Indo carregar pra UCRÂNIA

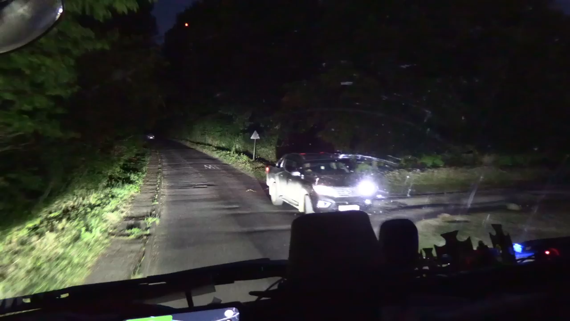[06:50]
How many miles there? 7.9. If there is any. Caution, what? You should turn left. Turn left onto Avenue Road.
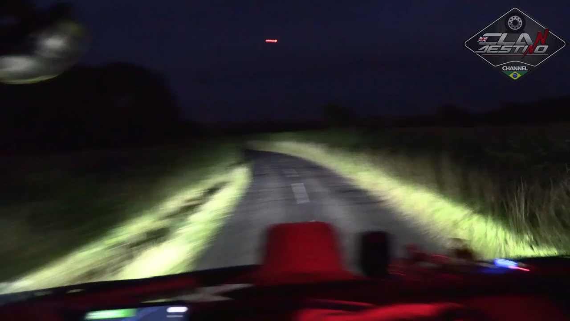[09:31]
This is English country roads for you. Oh, thank you. That's quite alright. Oh, we have a bump. Whoop.
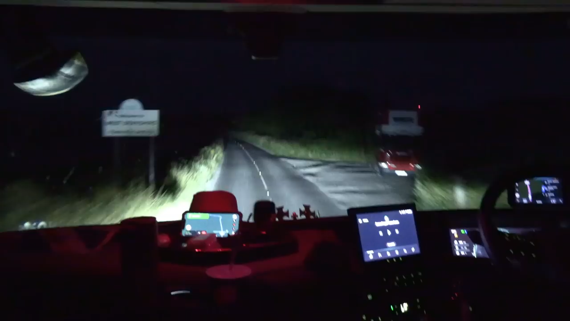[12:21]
West Berkshire. West Berkshire. Berkshire. Yeah. This is an area. Berkshire. 1 mile and a half. How long they say we take to load?
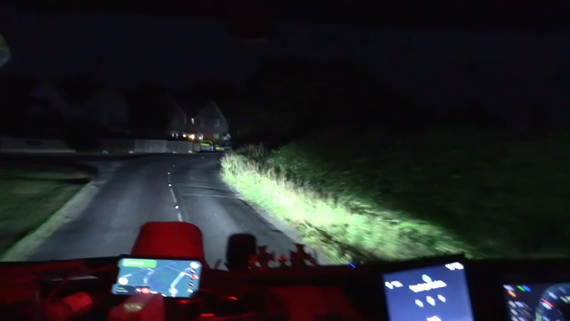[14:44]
A bit to the right, that one. And then a few yards on your right. Should be that. Turn right onto road down. No way.
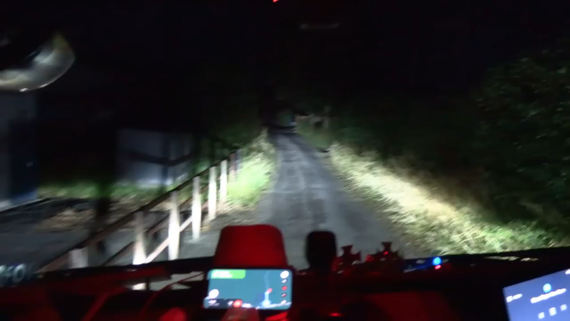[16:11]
But I don't know because it's warehouse here. I don't want you to get in. And then it's this bit here on the left. Yeah. But let's see. We can always reverse. Okay, okay. Yeah. Or